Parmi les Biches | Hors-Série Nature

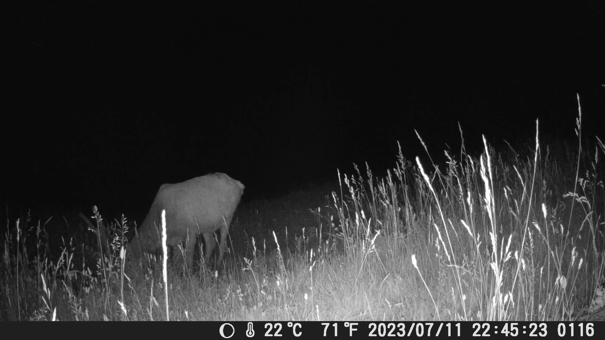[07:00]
Un jeune cerf a été filmé grâce au détecteur de mouvements sur la caméra.